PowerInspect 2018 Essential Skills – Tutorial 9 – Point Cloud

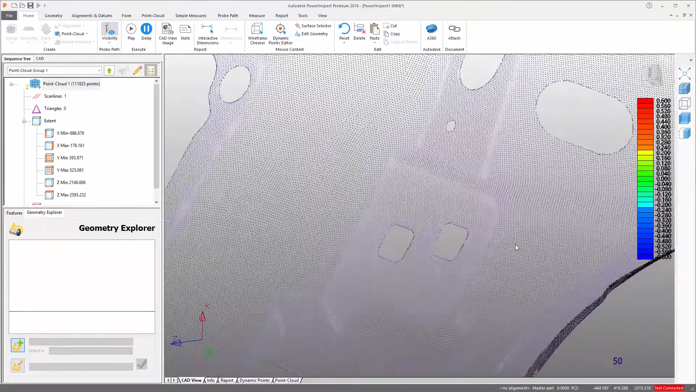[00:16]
Scanning systems can be used to provide rapid measurement of complex surfaces or even
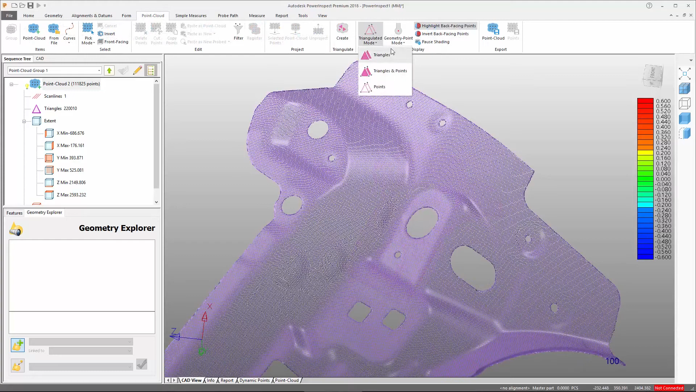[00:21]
to reverse engineer parts where no CAD data is available.
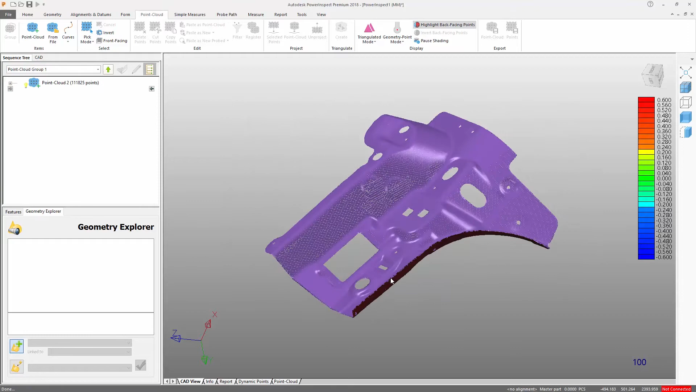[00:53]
the From File icon from the point cloud tab.
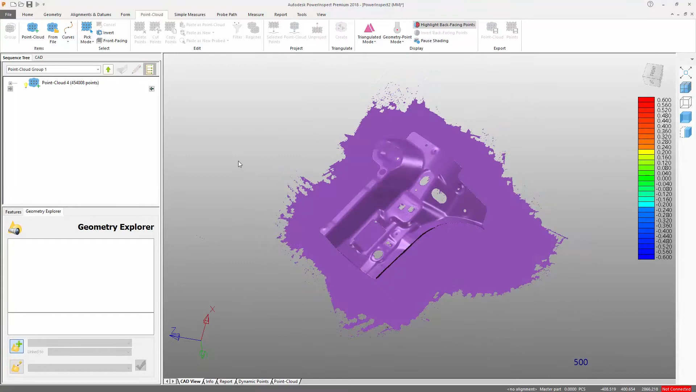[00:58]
Due to the nature of scanning it is highly likely that point data may be collected from objects unrelated to the measurement.
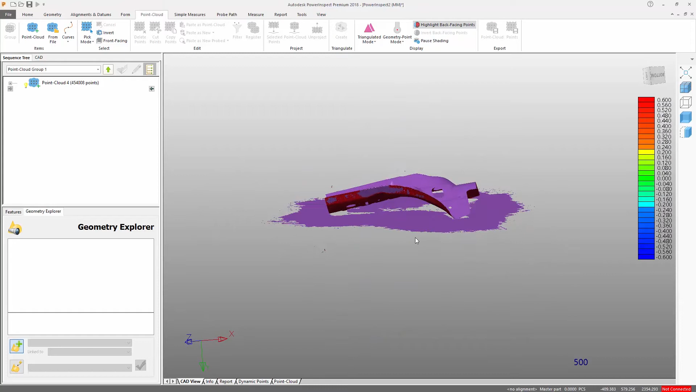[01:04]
This data should be deleted so it does not influence the inspection results.
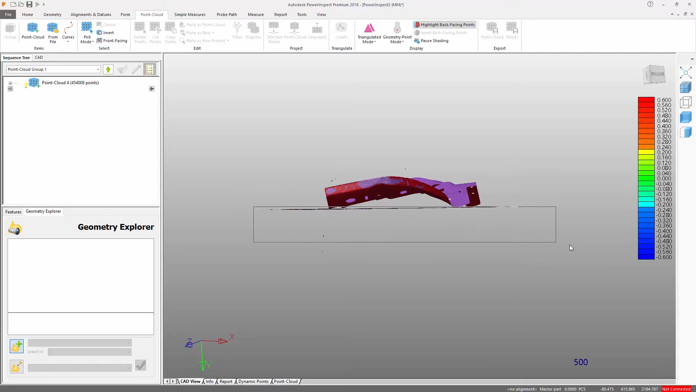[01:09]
PowerInspect has a variety of picking tools that we can use to select the unwanted data.
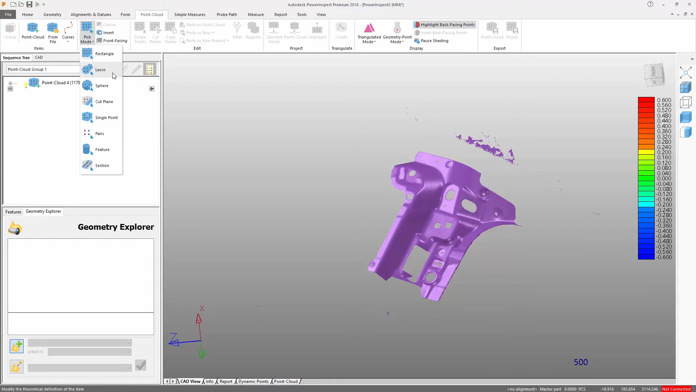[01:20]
Here we will use the lasso to draw our selection then simply delete the selection. Point cloud data can be filtered by distance between points,
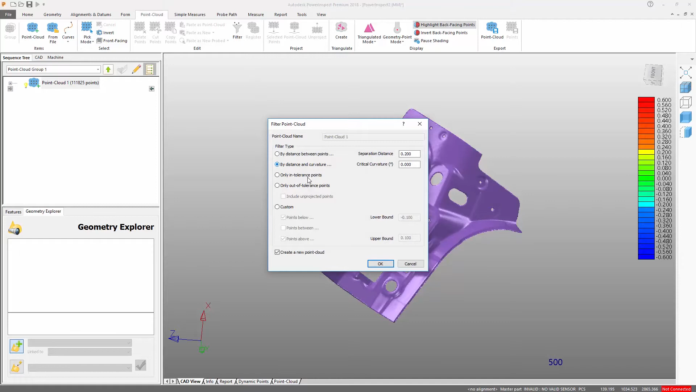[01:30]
curvature or tolerances to reduce the amount of points we want to work with. This is useful for managing very large point clouds where points can be removed without
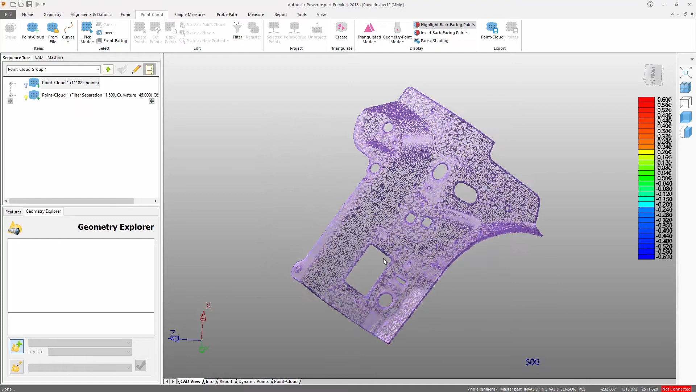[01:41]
reducing accuracy or for speeding up calculation of an alignment.
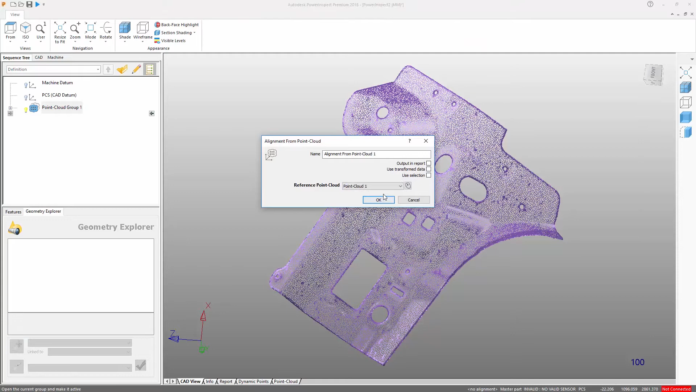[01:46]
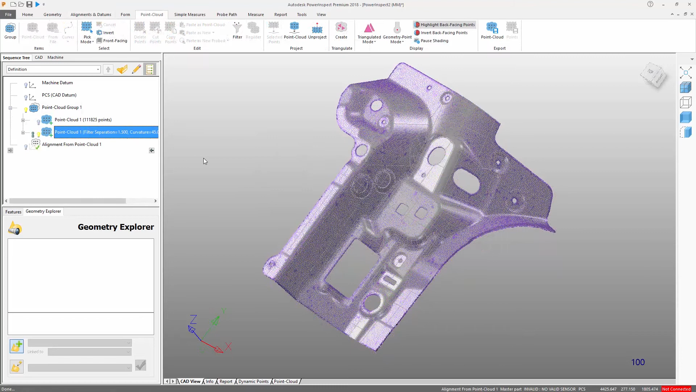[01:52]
Now that we have filtered the point cloud, we will project it onto our CAD model. This displays a visual comparison of the measured data against the surface, with the colour of the points representing
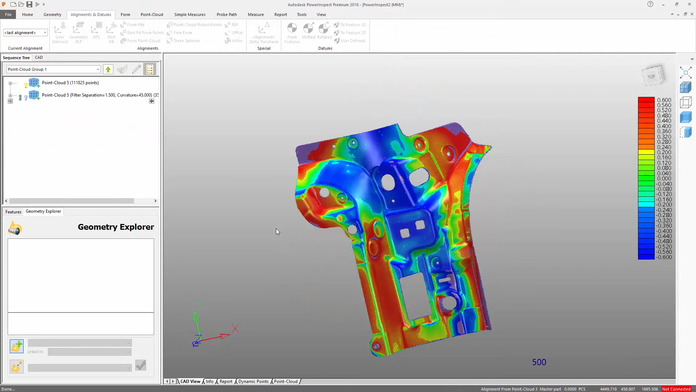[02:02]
the degree to which they are in or out of tolerance.
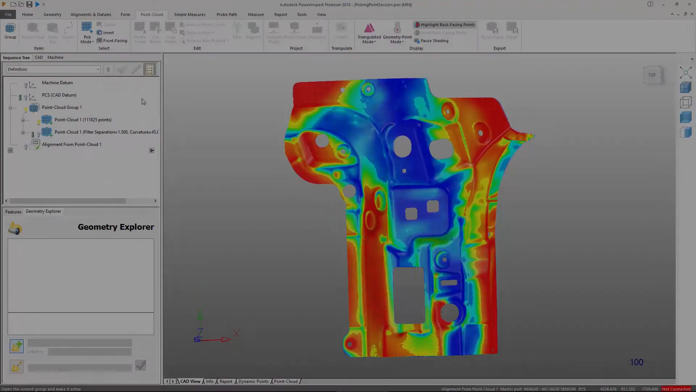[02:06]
Point clouds can also be used to evaluate geometric features, both with and without corresponding CAD data.